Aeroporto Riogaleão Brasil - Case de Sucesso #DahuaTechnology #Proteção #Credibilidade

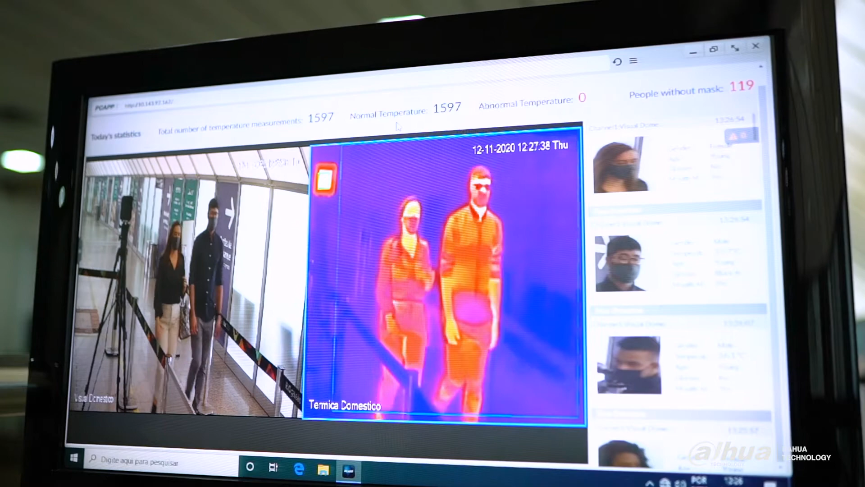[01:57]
os operadores que estão monitorando as múltiplas medições de temperatura simultâneas em tempo real podem receber um alerta quando houver alguém com hipetermia e tomar ações rápidas de proteção.